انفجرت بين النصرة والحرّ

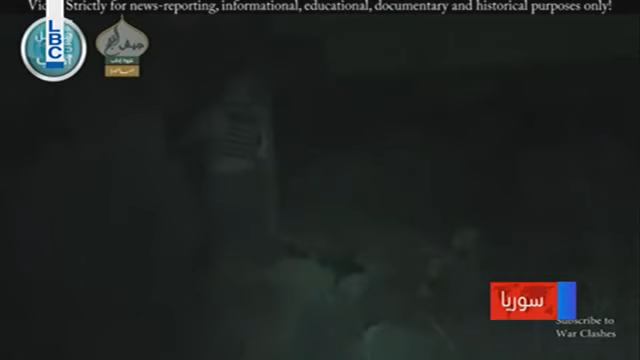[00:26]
بدأ بالاعتداء على الاخر والحصيلة مواجهات دامية بين الطرفين
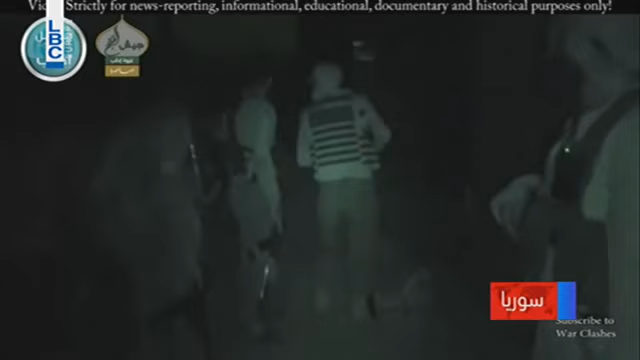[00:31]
واقتحام النصرة لمقرات تابعة للفرقة 13 وقتل وجرح عدد من عناصر الفرقة واعتقال اخرين والسيطرة على مستودعات الاسلحة التابعة لها